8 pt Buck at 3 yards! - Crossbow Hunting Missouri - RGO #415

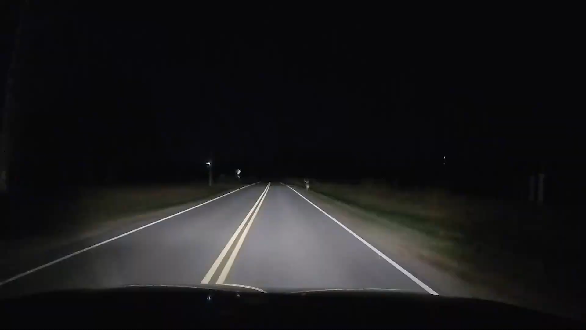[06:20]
and he's got some really good jumping ability because he jumps from down in the ditch over the fence real nice buck the